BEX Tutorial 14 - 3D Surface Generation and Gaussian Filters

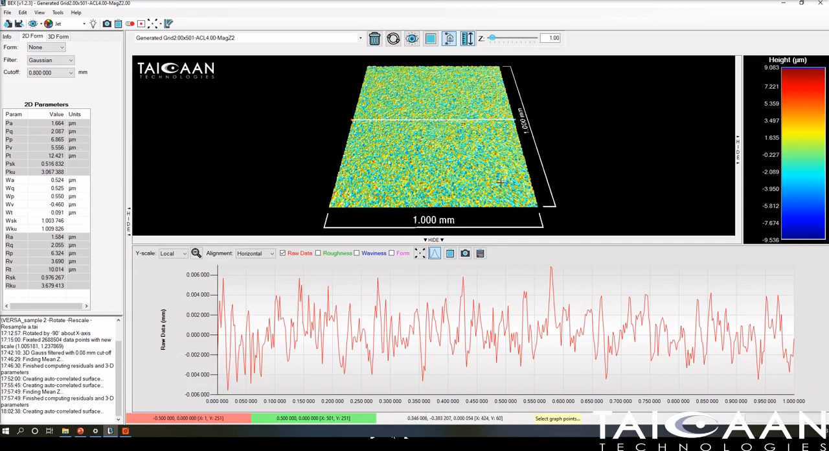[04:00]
What we've done is we've created a surface where the overall roughness of the surface as a 3D parameter is 2 microns and you'll see that because if we if we go to the top down view
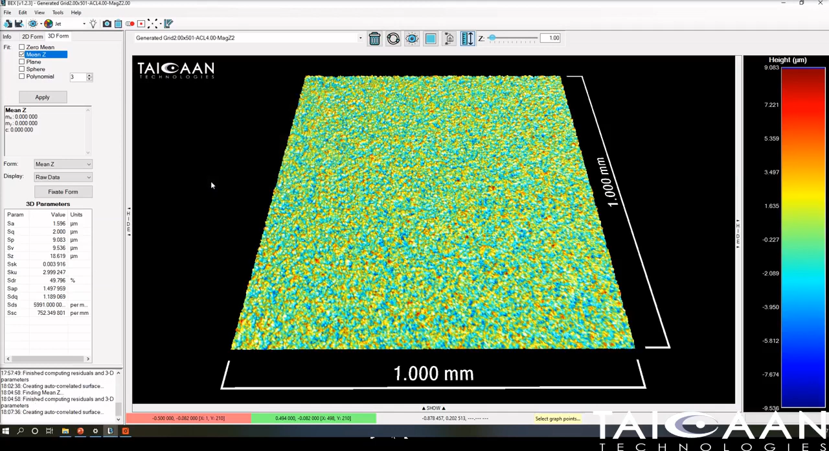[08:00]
let's click ok and let's see what we get so this is my processing so it's taking three surfaces and bringing them all